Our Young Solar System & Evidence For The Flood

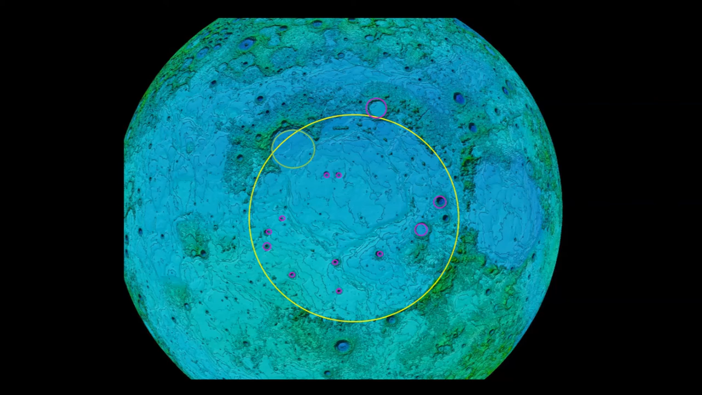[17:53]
What would the sequence of these craters be?
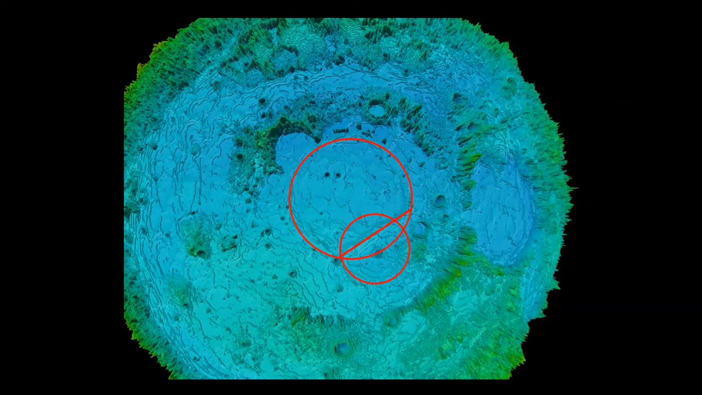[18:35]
When we exaggerate the crater a bit more we can see some faint other craters in there. These two craters are connected with a straight line.
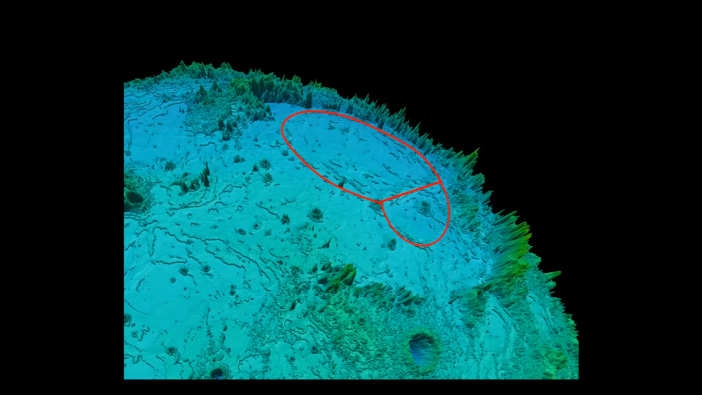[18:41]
So which of these came first? Well if either of these would have been later than the other the later one would be round.
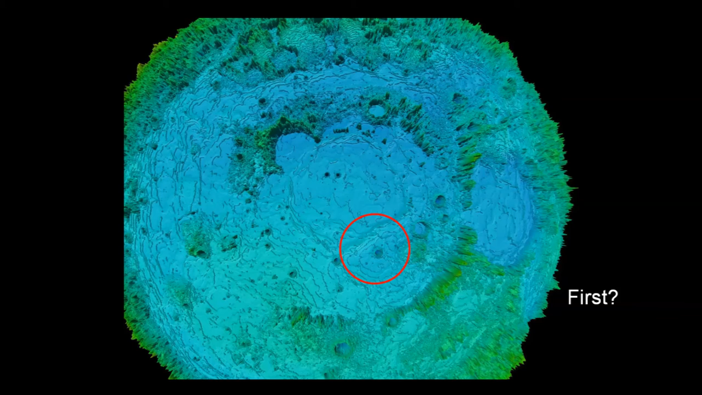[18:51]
This shape we see here probably means these craters formed exactly simultaneously. So did the yellow one or the red ones happen first?
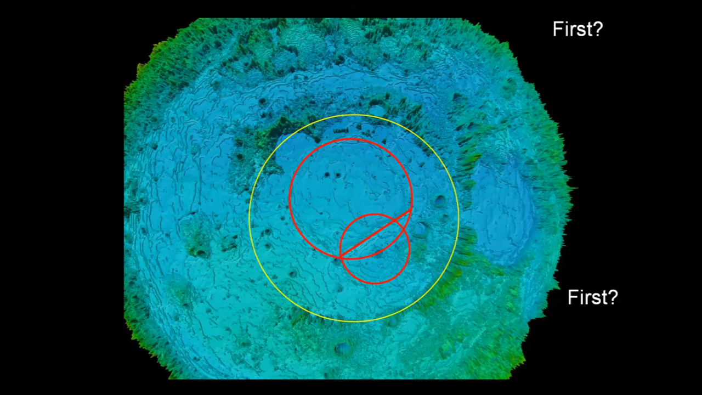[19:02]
It seems that the yellow one must have been first otherwise the red ones would have been wiped out. So this is the sequence and all of this mess must have happened within weeks.
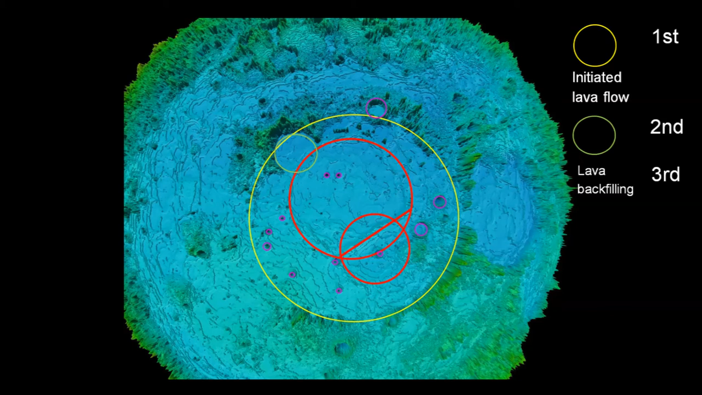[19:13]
Only the small purple ones may have formed later. Those faint red craters are called ghost craters.